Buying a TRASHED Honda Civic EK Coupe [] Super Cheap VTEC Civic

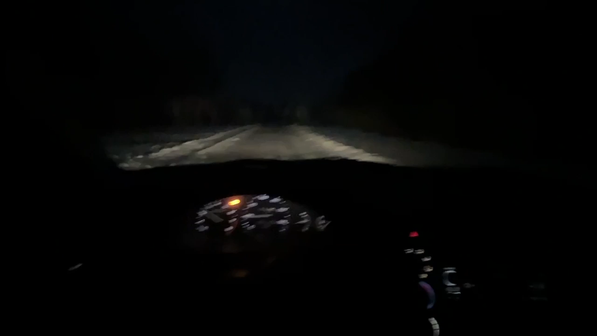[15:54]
My phone is low. These roads are icy and it's dark. I am not
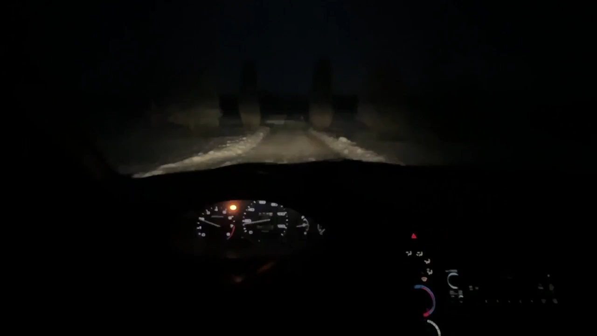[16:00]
gonna be filming, uh, unless anything dramatic happens.
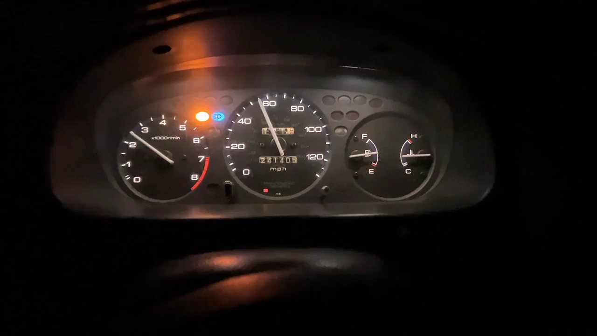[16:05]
So we're actually cruising okay, uh, at least right now. It's not doing as bad as I had expected.
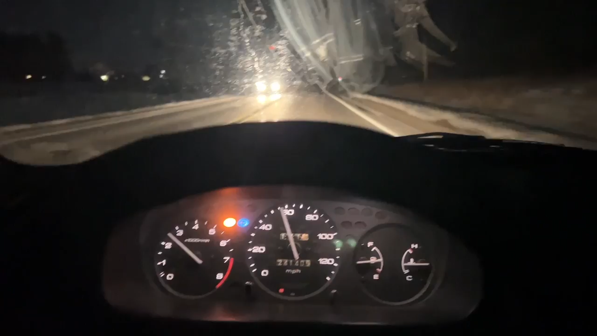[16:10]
The mist is definitely bad down low, but, uh, revving it out, it was okay. I think it went into VTech, but I'm not trying to harp on this thing before I check the fluids or do anything else.